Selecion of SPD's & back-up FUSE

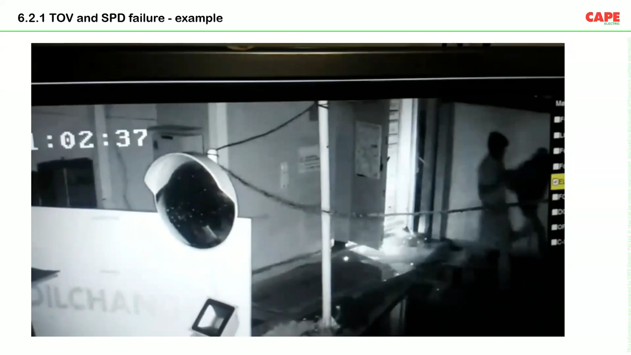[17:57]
So this particular video was taken from one of the place in Karnataka.